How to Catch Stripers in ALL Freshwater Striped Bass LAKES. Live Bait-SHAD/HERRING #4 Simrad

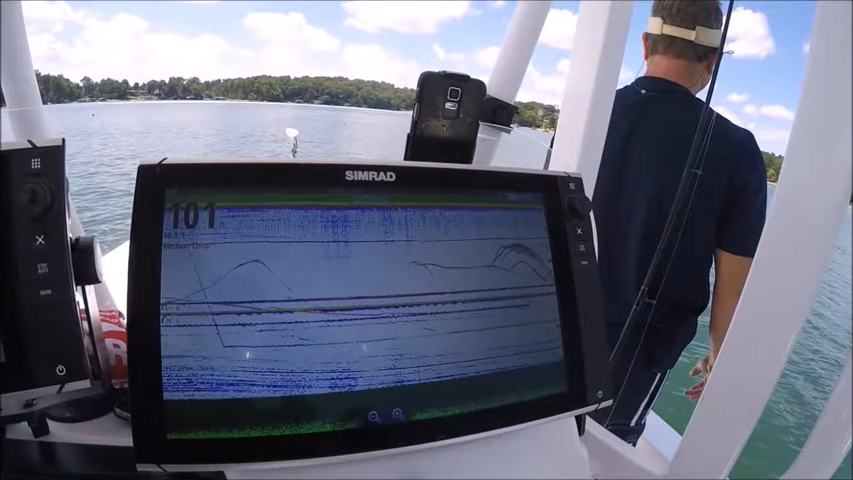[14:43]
He just brought that bait up here, right up into these stripers we came across.
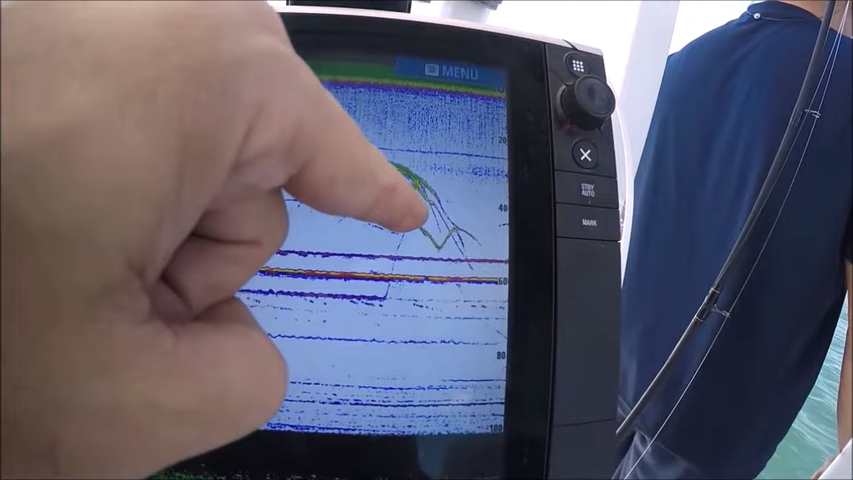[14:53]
From here, went, came and look at it. Look at him. Chase that bait. These are leaders are a little long, so they can chase them all over the place.
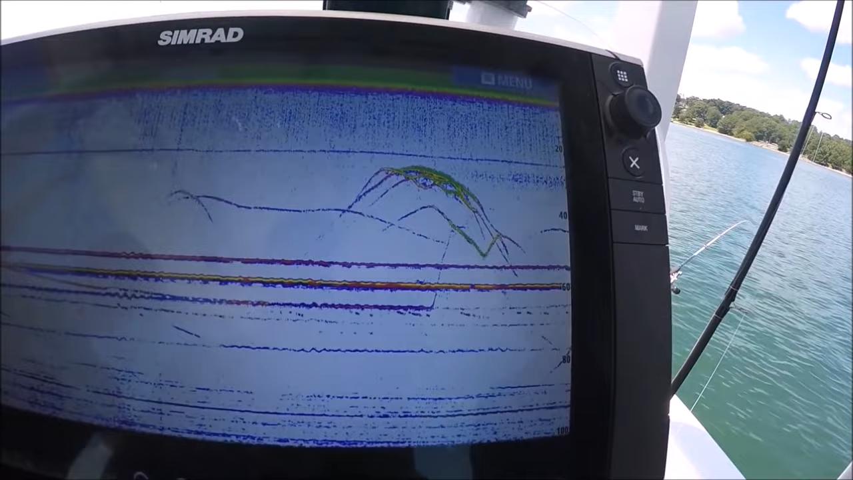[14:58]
Right.
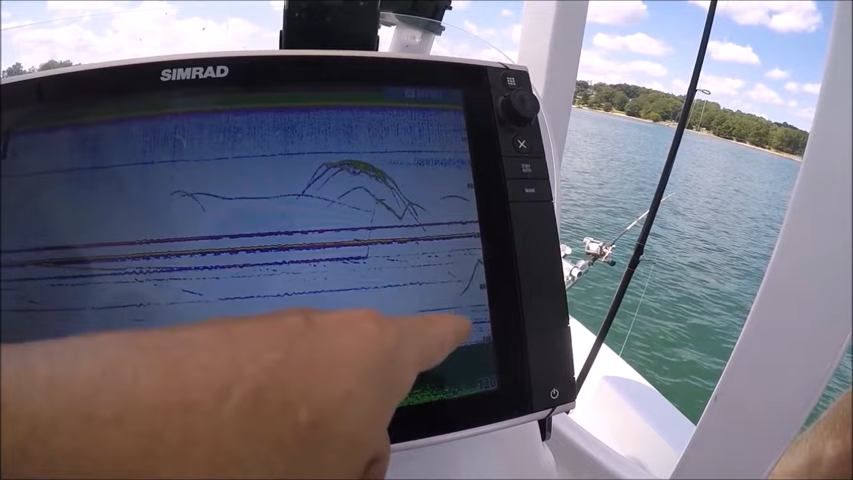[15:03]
There's a good one right there.
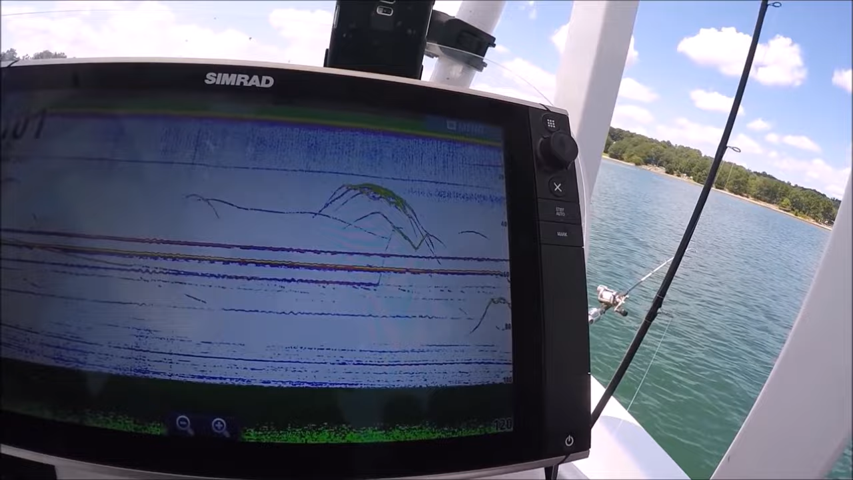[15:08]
Looking at right now. There he is. Oh, get it out! Get it out! Get it out! Nice.
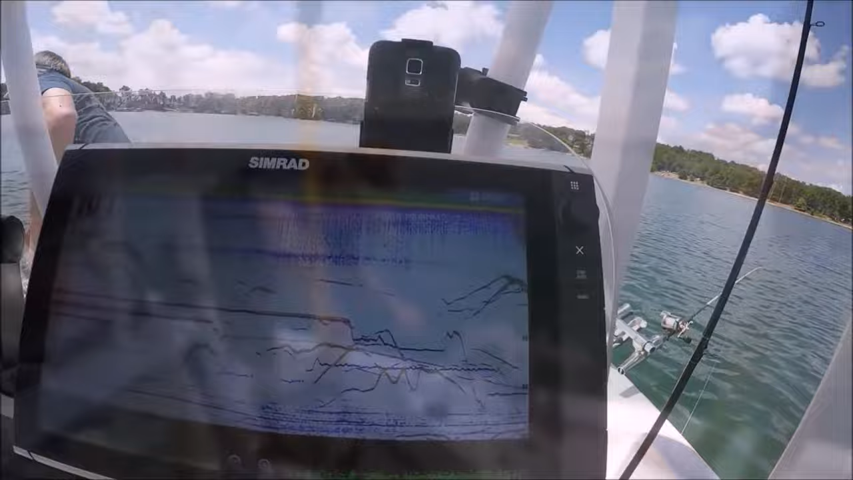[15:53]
Right now, the surface right now is 88 degrees. For every second we hold that fish in that 88 degree water, we're cooking his brain. And yeah, we got dead fish floating all over Lake Murray right now. That's where he just released that fish straight down, and it's just there. Look at that, went right back into that little school. That's that fish. He went right down and leveled off. That's incredible, man, huh? Yep. Yeah, it's a far cry from the flashers we used to use, man. Look at that. We can see that same exact fish still.
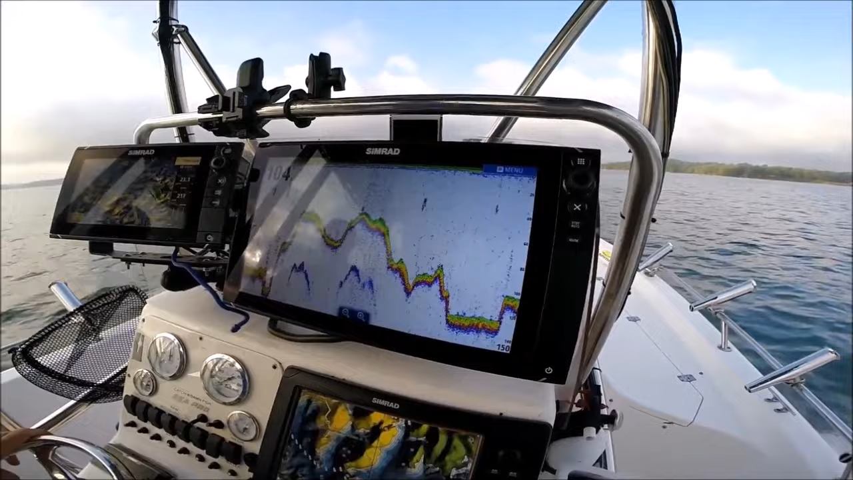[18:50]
There we can see that's 39 feet down. There's a little stack of them there, some more here hanging in at 36-39 feet,
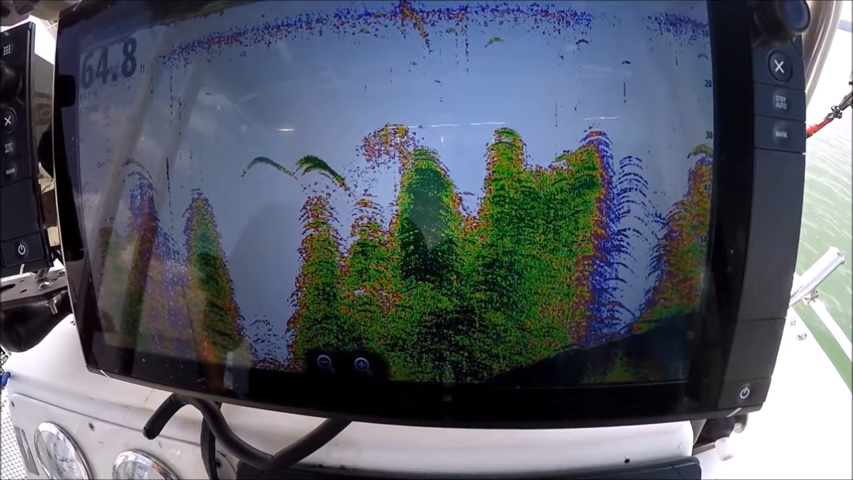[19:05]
There's also a great example where that separation will do.
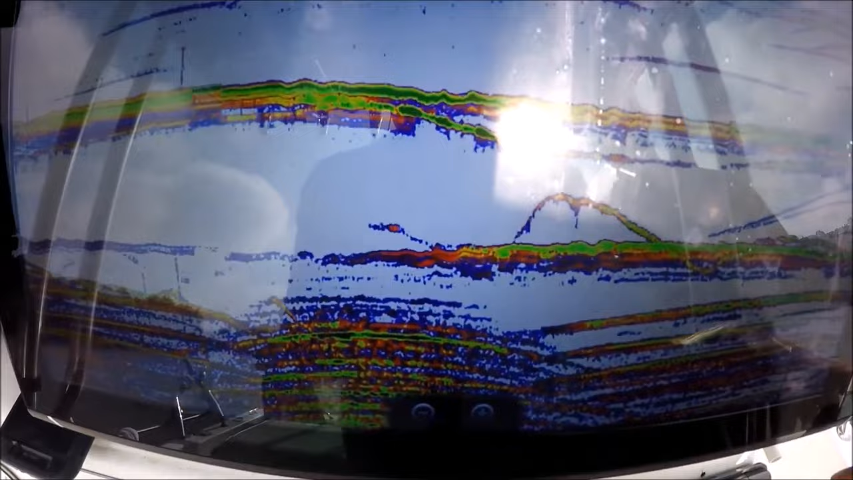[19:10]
This is the lead weight here, and this is your the herring swimming along,
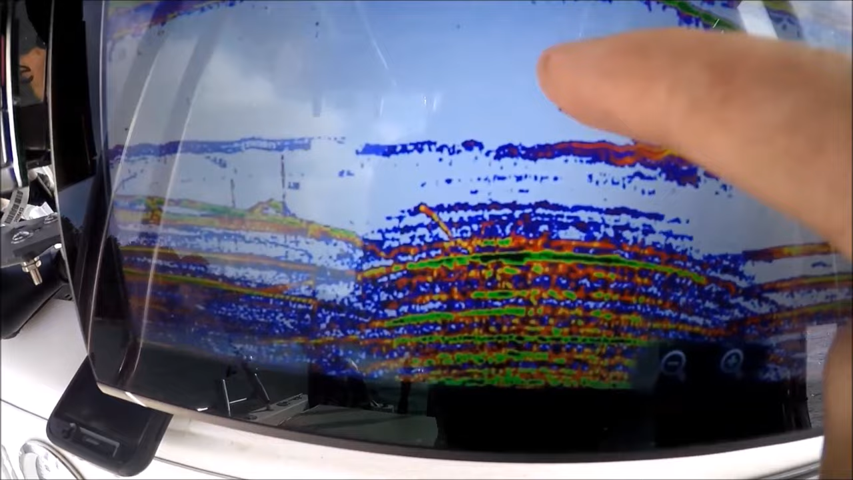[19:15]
and you can see the herring shot up here and it's still swimming along.
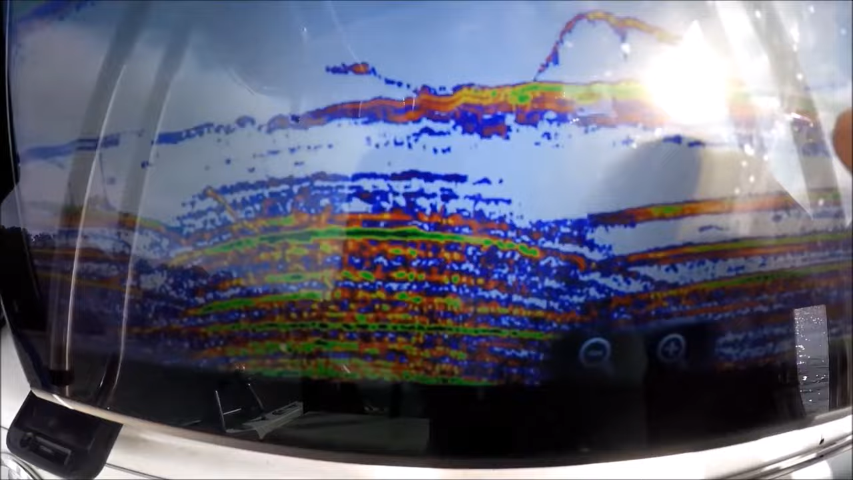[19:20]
That's a good sign. A fish came by and looked at it and scared that herring. He stretched that leader out really quick and came down.
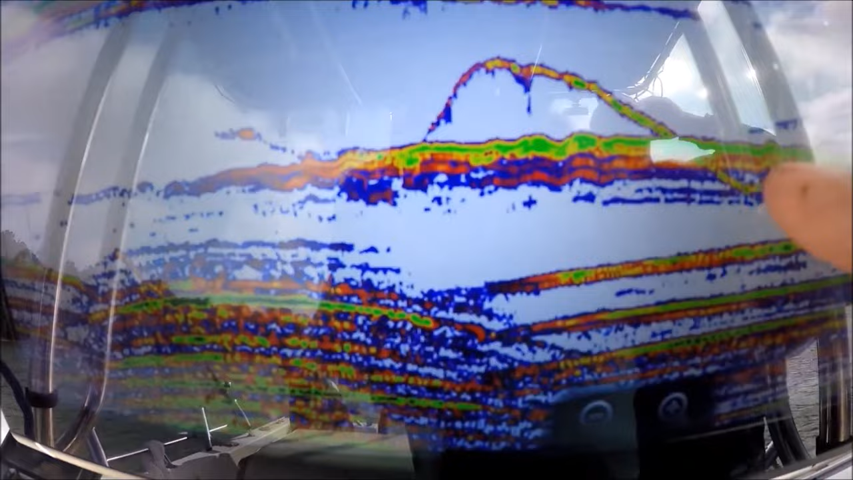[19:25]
You can still see the herring swimming right along now.
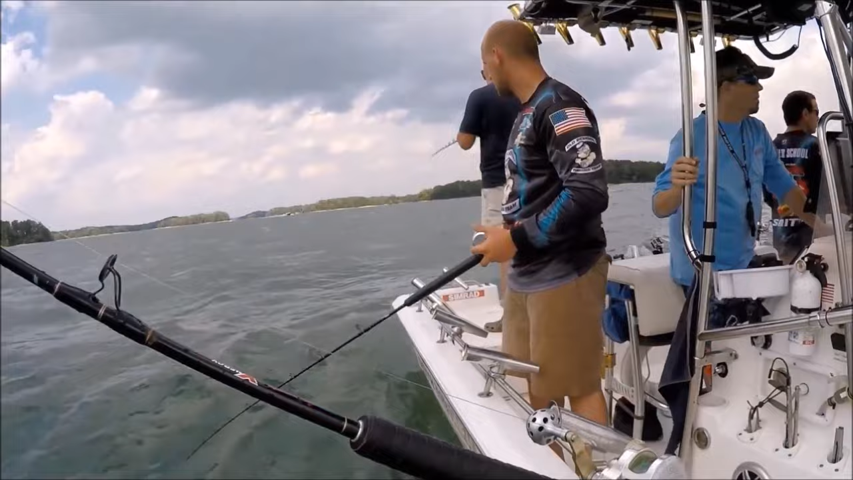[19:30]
All right, what we're doing is a little unorthodox. Oh, yeah. On the nut. We're just holding the boat in this turbulence here.
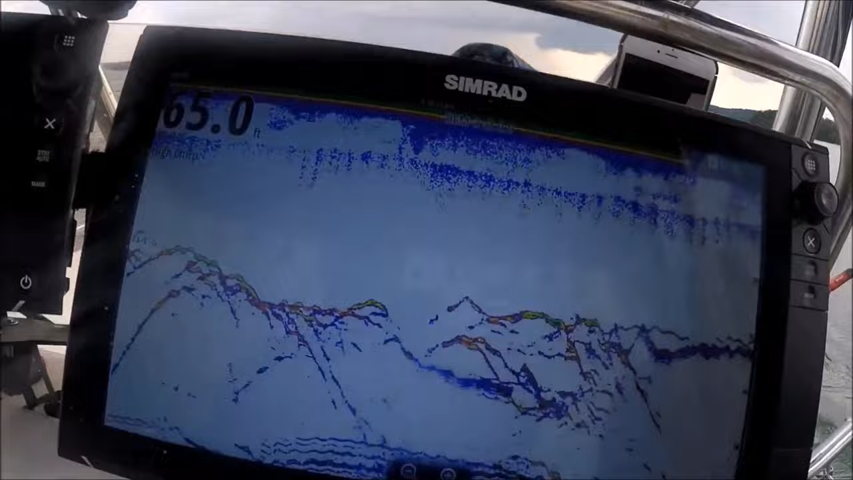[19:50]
The wind's blowing. We're holding it right over these fish. That's a fish. Get a net for that one.
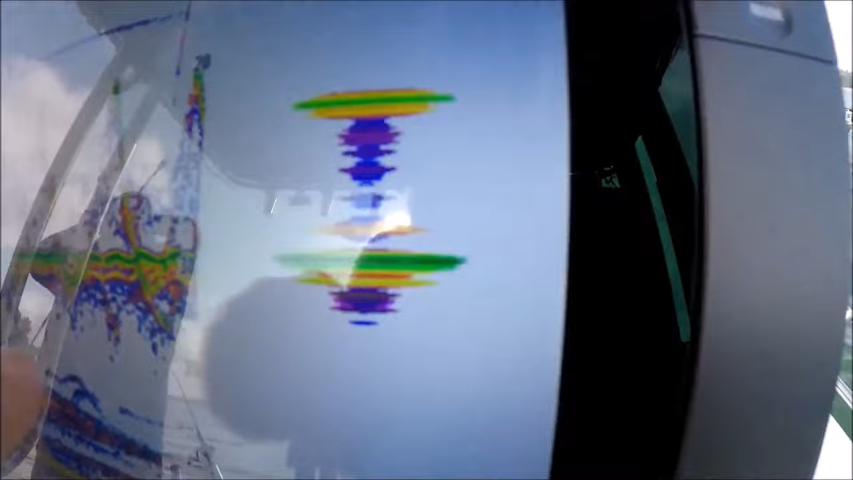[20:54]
This is the down lines here. This is his jig going up and down.
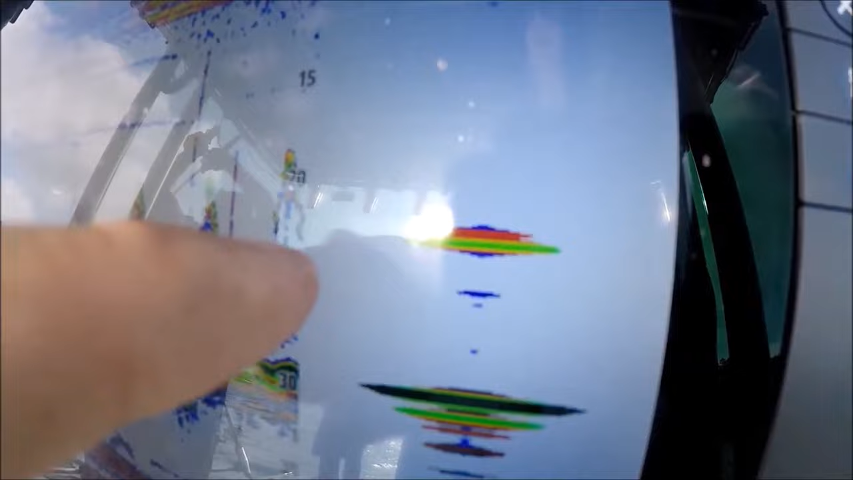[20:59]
See, as he's moving his jig up and down, it's the A scope. Now, the A scope shows you what's under the transducer right now at this second.
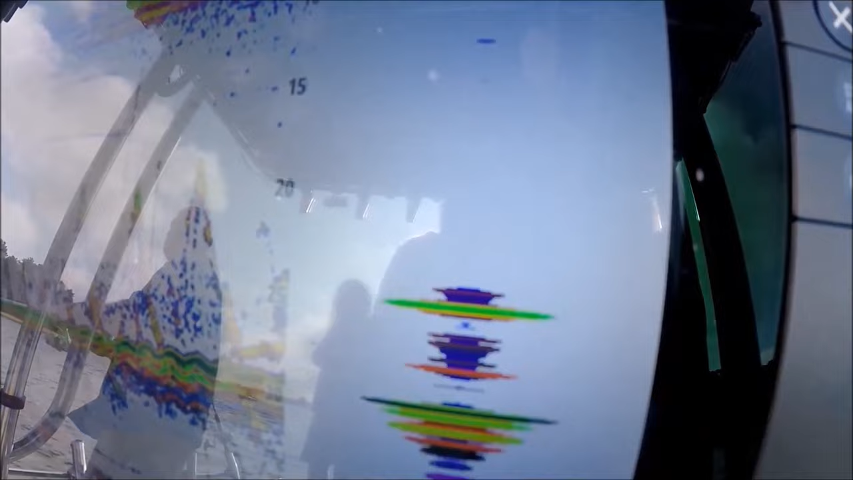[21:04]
This is just a history back, just showing what we did pass over, and you can see that jig moved up and down.
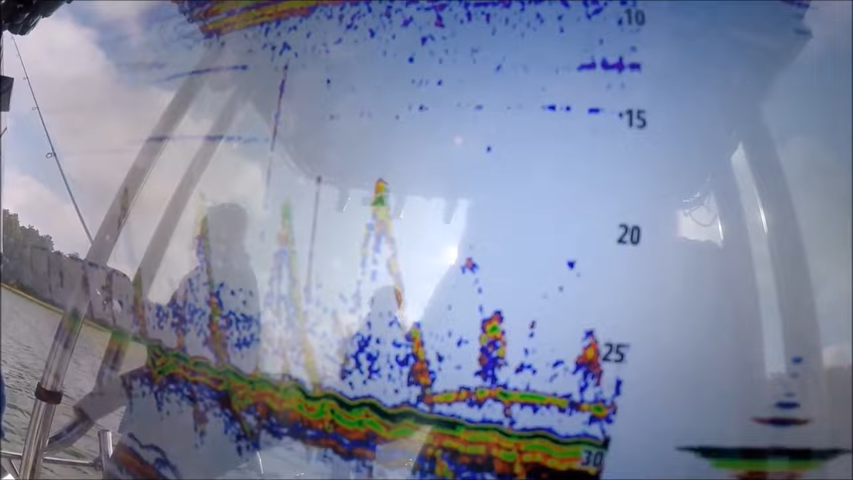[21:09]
Again, this is live action right here.
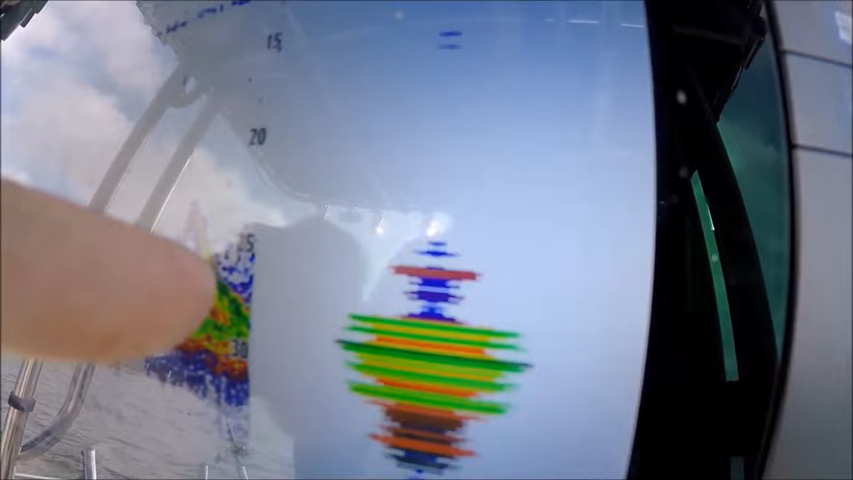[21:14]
This is happening right now, that jig going up and down. Look at that.
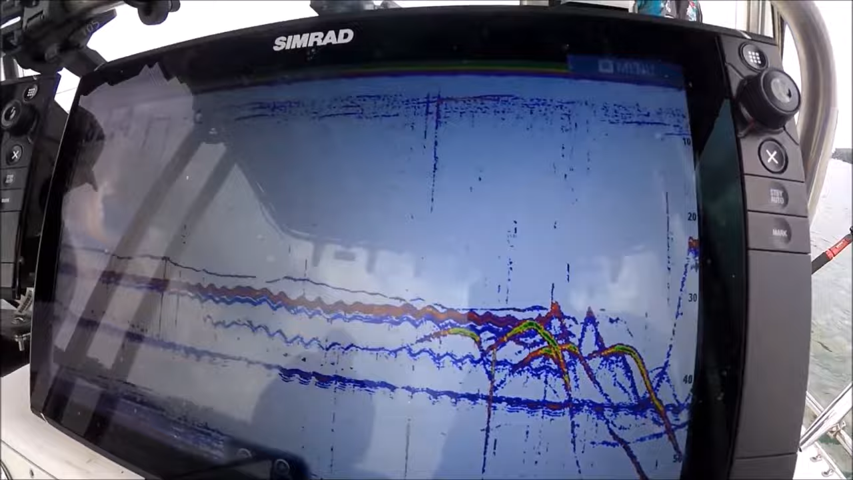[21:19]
Okay, that one just came up. Which rod did you just move? That's you? You're 20 feet? Yeah.